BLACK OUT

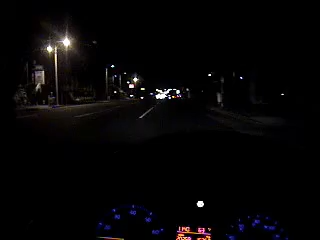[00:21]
I mean, I got to turn. You're going up here. See the police up there? Okay. You got to turn right here. I'll show you. Something blew up in San Bernardino.
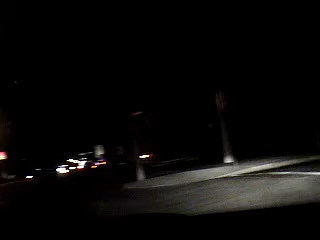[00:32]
In the Dino, baby. Look, it is dark. See that? It's dark over there. That's the hospital, St. Bernardino.
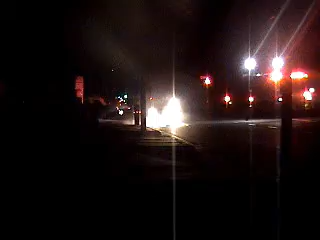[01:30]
Oh yeah, right there, smoking. Something in the street blew up. I don't give a damn.